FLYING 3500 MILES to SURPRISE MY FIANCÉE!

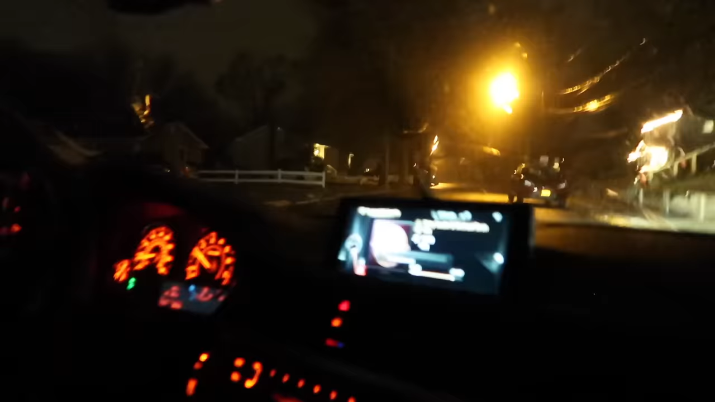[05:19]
Okay, so we're waiting at the end of Monica Street that's Monica's house right over there And Liz her sister's coming out.